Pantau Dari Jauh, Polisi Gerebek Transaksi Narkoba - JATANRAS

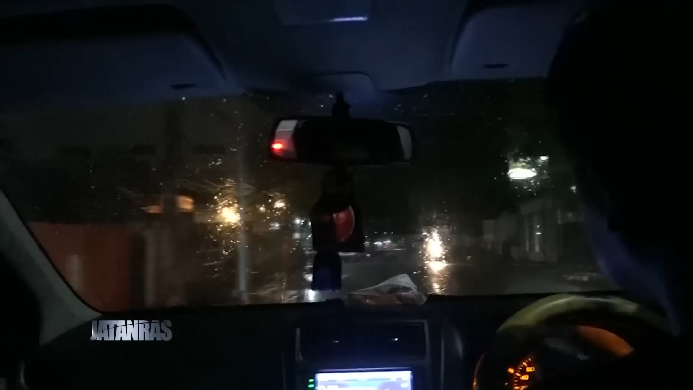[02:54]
Meskipun diguyur hujan deras, langkah petugas tak terhenti. Tetap memonitor berbagai sisi pasar untuk memantau pelaku. Pak Kanit. Siap, Pak. Itu, tolong nanti anggota,